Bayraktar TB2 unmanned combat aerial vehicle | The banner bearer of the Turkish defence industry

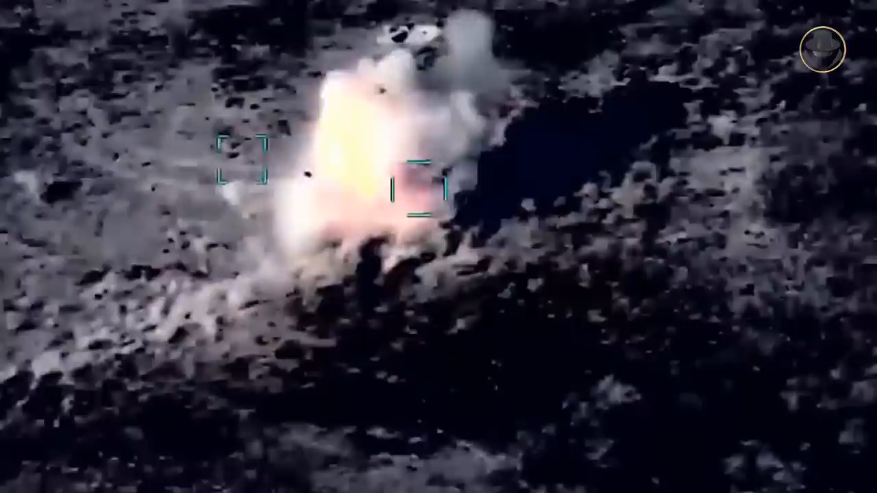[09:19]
They even managed to eliminate more than 20 air defence systems, including the ASAS, Strilla-10s, and S-300s.
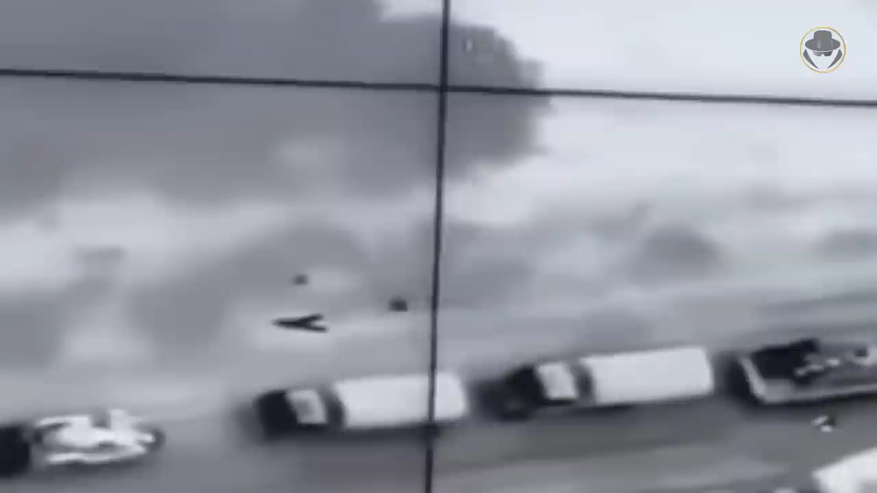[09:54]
the Ukrainian sources shared the footage of the Bayraktar TB2s that managed to eliminate the Russian supply convoys, fuel trains,